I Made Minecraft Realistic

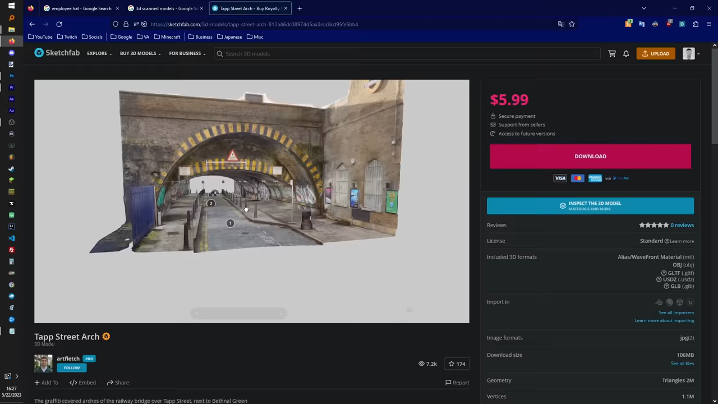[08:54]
Mainly because I found this entire Tap Street Arch as a full, single 3D model. This thing is massive.
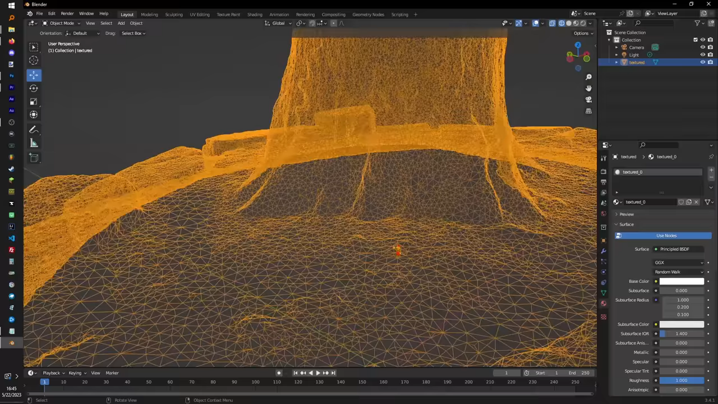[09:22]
And the biggest model we've seen was the realistic tree trunk with 150,000 polygons. That model crashed the game.
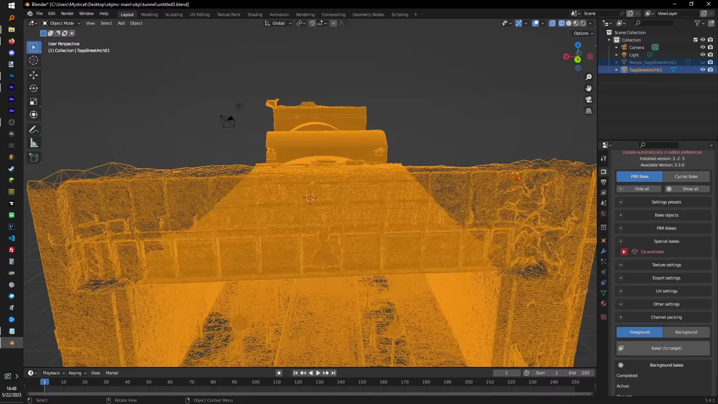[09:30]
This Tap Street Arch has 2 million polygons inside of this model. That's more than I have subscribers. For now.
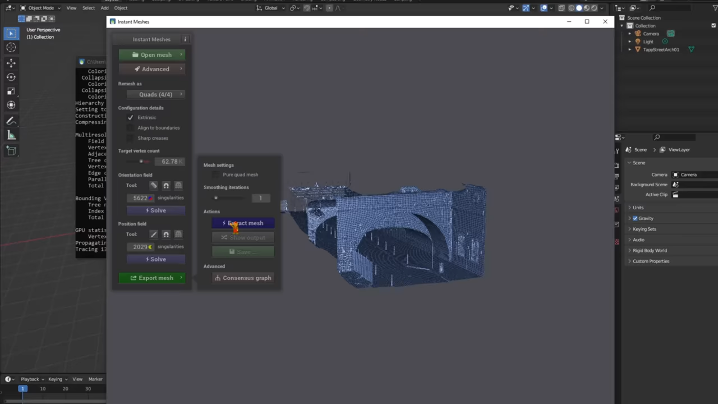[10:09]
I tried using a bunch of guides online for smoothing out the model to decrease the poly count,